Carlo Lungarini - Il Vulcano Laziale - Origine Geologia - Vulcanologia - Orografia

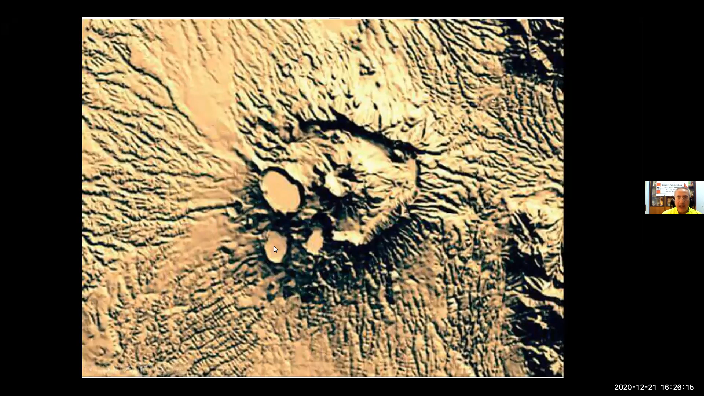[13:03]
un secondo recinto centrale e tutta quest'area qui con questi vulcanelli più piccoli che poi saranno i prossimi, laghi di Albano, Nemi, Valericia, attualmente prosciugato, il lago Turno, attualmente prosciugato. Vedremo poi le fasi. Ecco, questa è la foto che ha Lamberto dietro le sue spalle.